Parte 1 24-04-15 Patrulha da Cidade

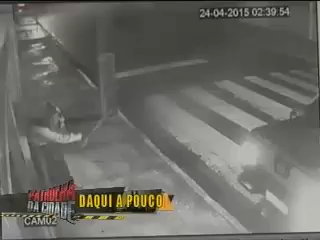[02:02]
O arrombamento. Olha aí, o cara chega na caminhoneta. Bota a caminhonete, olha a caminhonete. Meu amigo, que loucura é essa? É. Olha aí, cara, isso aí pra roubar o caixa eletrônico, isso? Pra roubar a caixa eletrônico, olha aí, já às 2h40 da madrugada de hoje. Qual foi a cidade, Reginaldo?
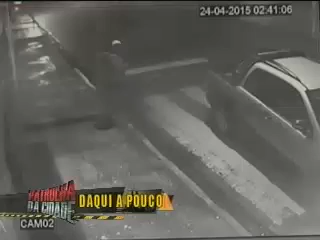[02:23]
Aqui na Zona Norte, os caras na caminhonete, aí olha só ali uma caminhonete. Ó, uma caminhonete, já é uma outra que vem dar um apoio aos caras. A outra já está dentro da farmácia. Os caras arrombaram, colocaram mais a caminhoneta de ré pra dentro pra tentar aí arrombar o caixa eletrônico. Não conseguiram arrancar o cofre. Não conseguiram arrombar o caixa eletrônico. São quantos homens? A gente pode observar pelo menos quatro. Quatro homens com camisas na cabeça.
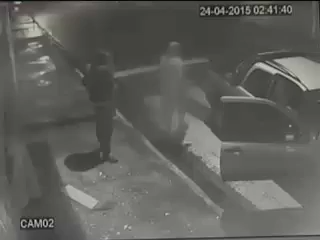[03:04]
É aí para que você possa ver. Coloca de novo a caminhoneta grande chegando, a caminhoneta. O cara vai com o pé de um machado aí, quebra o vidro aí, ó, isso é o quê? Isso é, como é que chama isso aí? Uma chibanca, uma picareta. Aí vem, essa caminhoneta é aquela mesma pequenininha, não? É, a pequenininha então é a caminhonete. É uma estrada, é uma caminhonete, não é uma caminhoneta. Uma caminhonete, olha aí, cabine dupla, uma estrada, cabine dupla.